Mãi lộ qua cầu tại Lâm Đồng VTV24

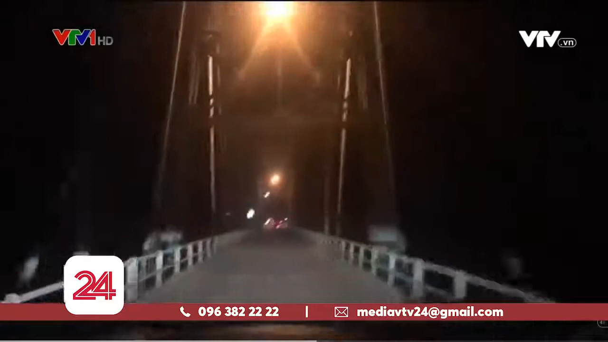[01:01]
Luật làm xong, chiếc xe có tổng trọng tải lớn gấp 3 lần quy định ung dung qua cầu. Khu vực chốt bảo vệ lúc này bỗng xuất hiện tổ công tác, cảnh sát trật tự ghé qua.